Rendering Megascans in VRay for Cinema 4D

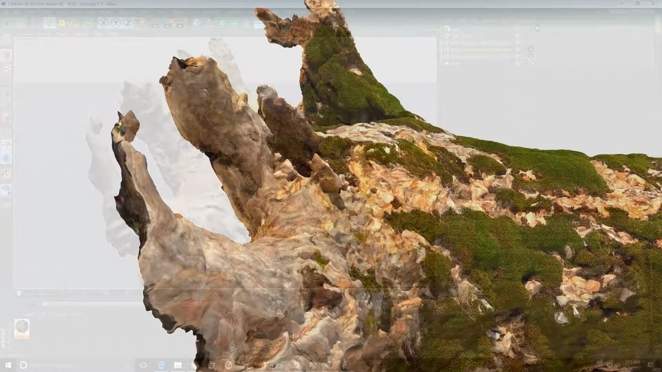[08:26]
Uh, but these are the kind of the settings that I use to try and make it look not awful. And I would say it worked. So, uh, it's pretty successful in my opinion, but hopefully this helped.